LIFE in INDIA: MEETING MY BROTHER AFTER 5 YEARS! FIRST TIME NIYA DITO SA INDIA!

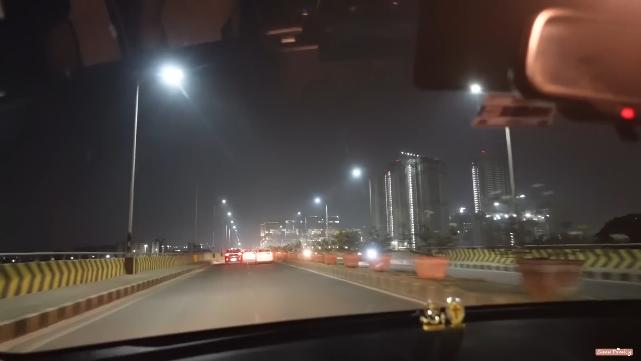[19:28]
Nice view at night. Daddy Ram. Yep. Braille have a special pasalubong for you.
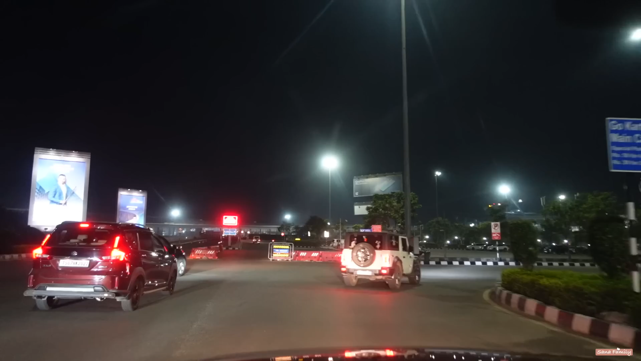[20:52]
Dito na kami sa airport. Siguro landed na yun si Bryl kasi 12:22 na.